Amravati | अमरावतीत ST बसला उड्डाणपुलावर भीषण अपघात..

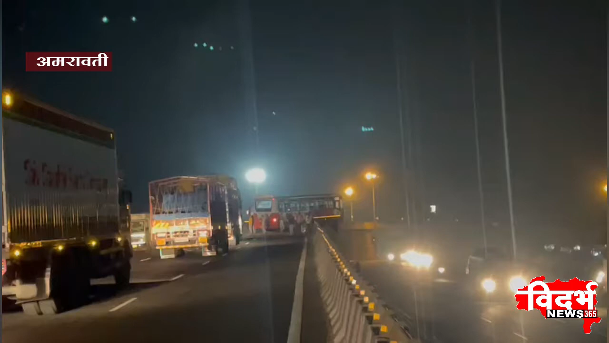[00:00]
अम्रावती नाकपूर महामार्गा वर नानगाव पेठे थे एश्टी महामंडराचा बसला रात्री अबघात जाला नानगाव पेठे थे लुड़ान पुला वरून ही बस खाली